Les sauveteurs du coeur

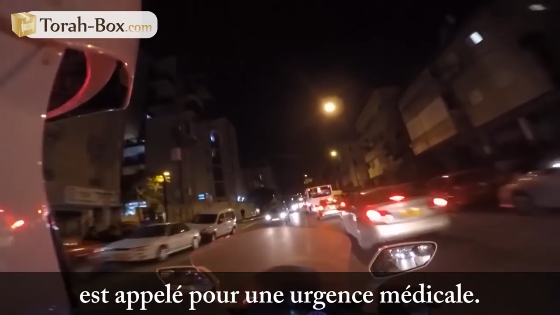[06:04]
En route, rue Ménaché Ben Yisraël à Jérusalem. Un chauffeur de taxi fonce violemment sur lui.